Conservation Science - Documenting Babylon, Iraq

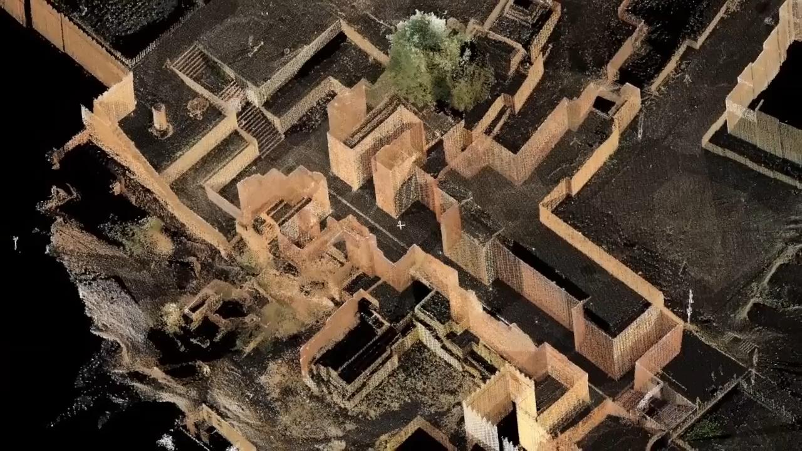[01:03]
Several new technologies were used to advance the process, including digital photography, laser scanning, and GIS readings to find the exact locations of Babylon's structures,